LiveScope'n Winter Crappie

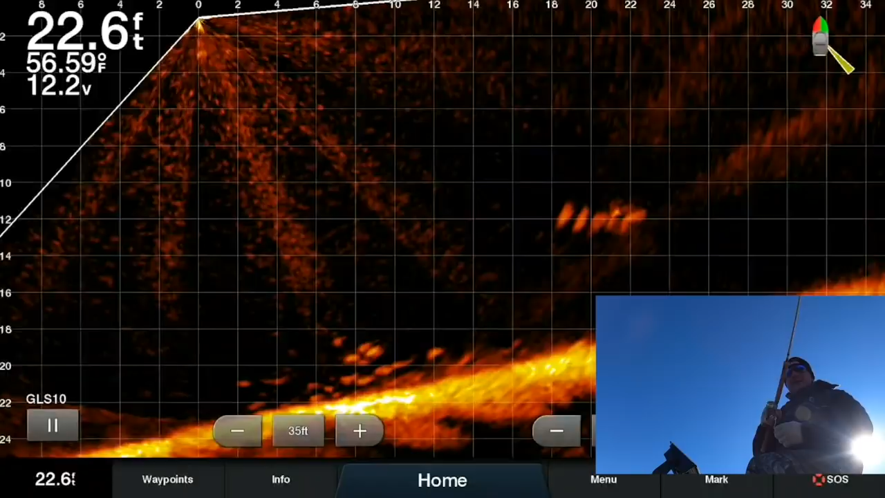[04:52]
On screen: water 56.59°F
There he is. And you saw him move that weight. That's the whole reason why I have that weight on there, is so you can see if they grab it without you feeling it.
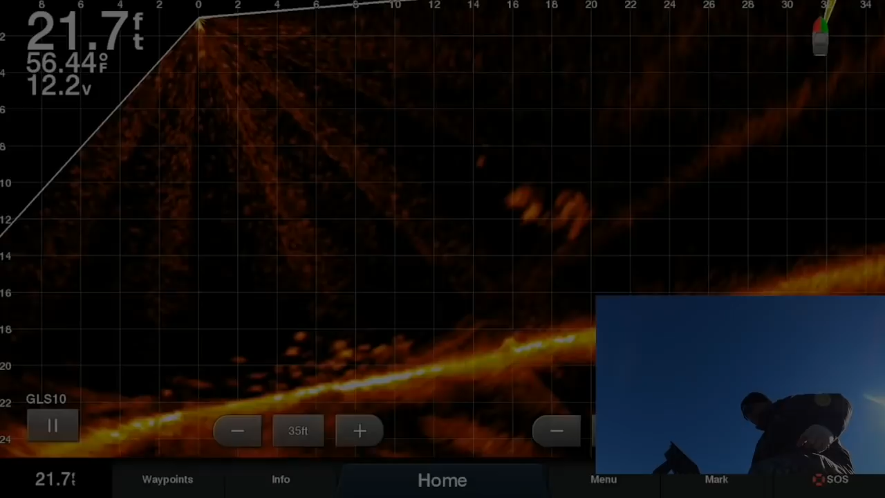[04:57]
On screen: depth 21.7 ft, water 56.44°F
So we all use weights to get baits down to the fish quicker. I use a split shot because it's efficient, but I also use it so I can identify a fish taking the bait.
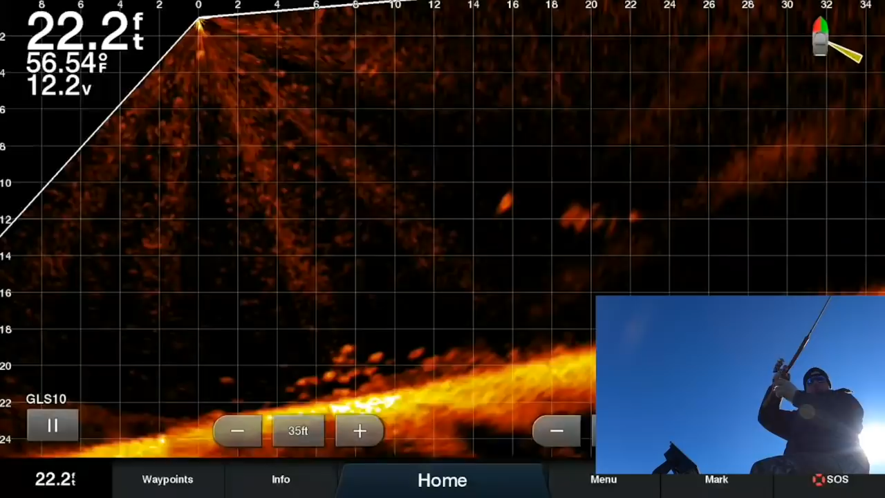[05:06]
On screen: depth 22.2 ft, water 56.54°F
And right there, you clearly see it. Well, other than getting it down there, that's a solid fish.
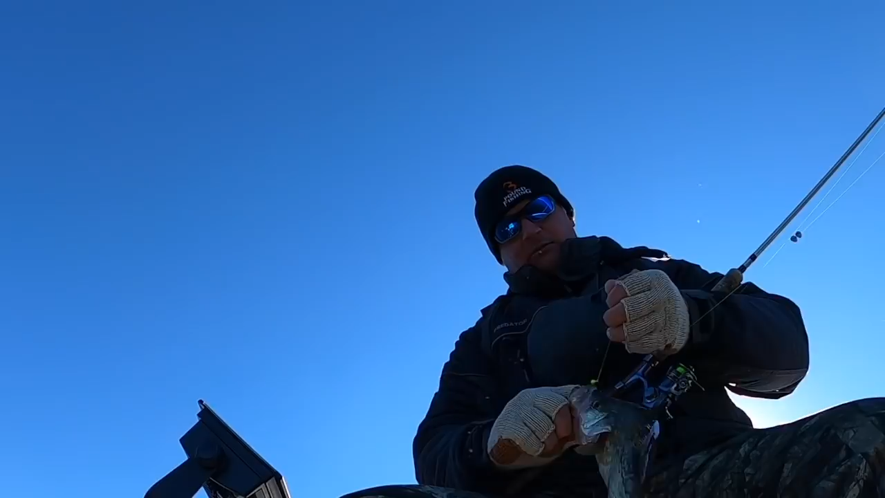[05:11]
That's a 12, 12 and a half fish. That is a great fish. But you saw that weight move, and then we set the hook.
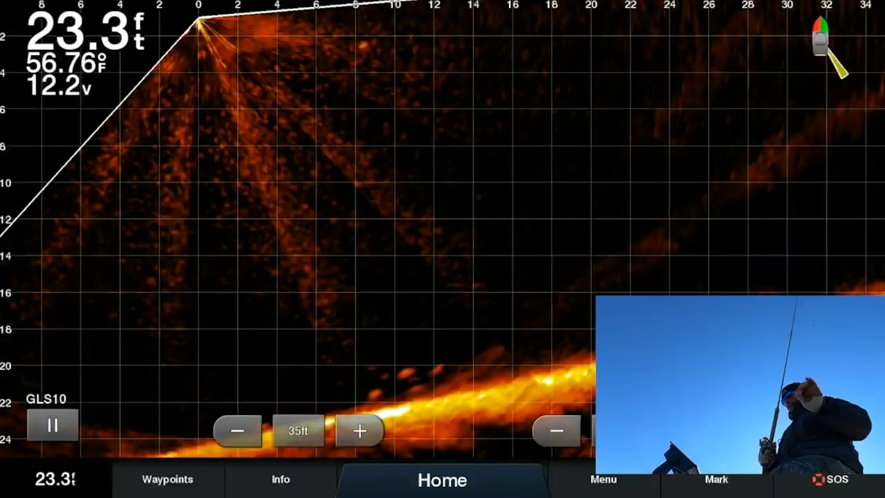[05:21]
On screen: depth 23.3 ft, water 56.76°F
That is a small little school, and that's what I see a lot in this transition period, and in the winter time, obviously. So you see that big fish down there, I'm gonna go down to it.
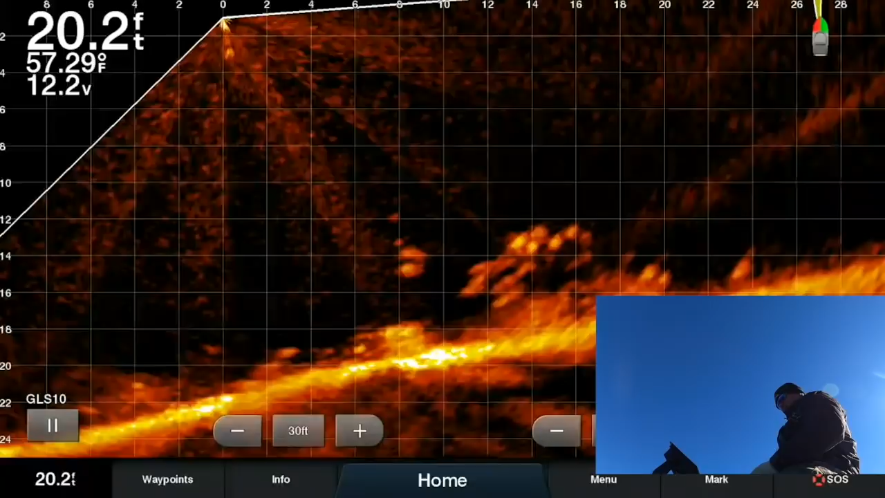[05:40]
On screen: depth 20.2 ft, water 57.29°F
Open, he got it.
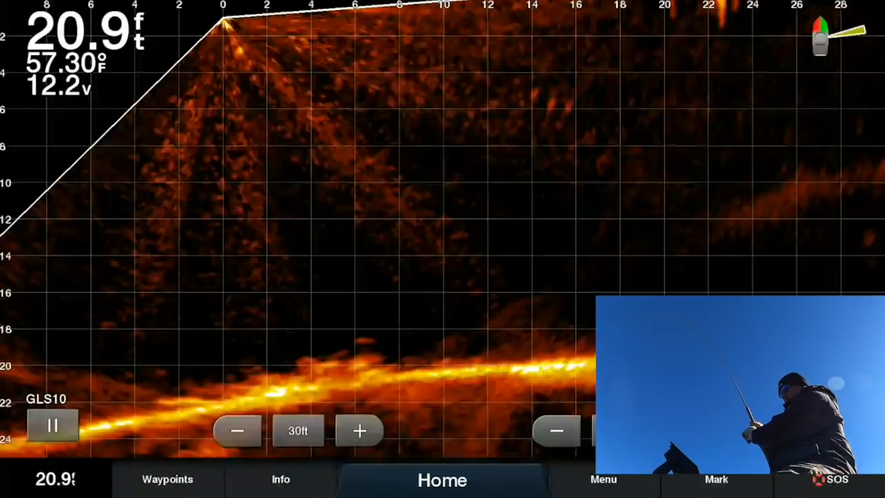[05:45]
On screen: depth 20.9 ft, water 57.30°F
Good fish here. You saw him coming after. You probably didn't see me set the hook on him, but.
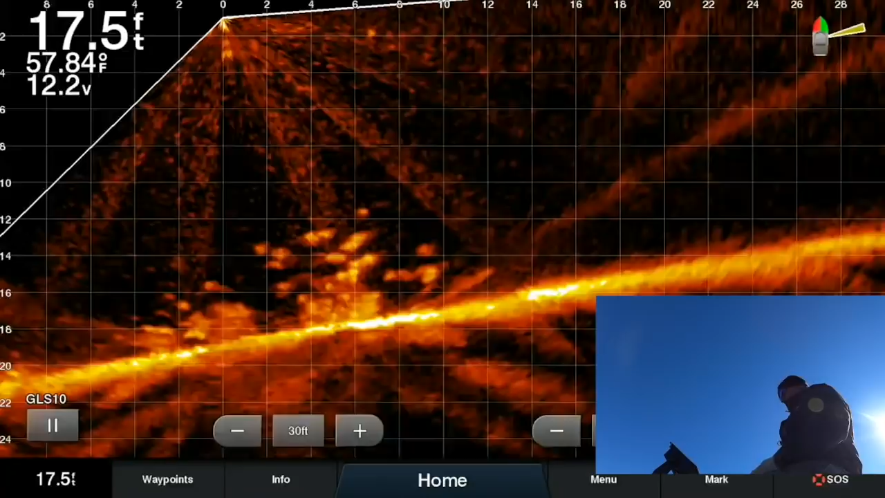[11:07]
On screen: depth 17.5 ft, water 57.84°F
There he was. I'll tell you what, you just keep it still.
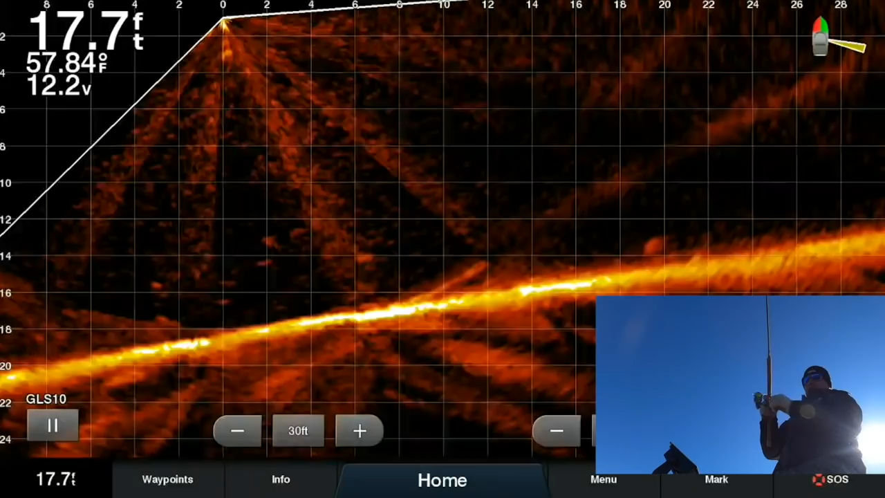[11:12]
On screen: depth 17.7 ft, water 57.84°F
I think they get agitated that it's around. This is a great fish. Great fish.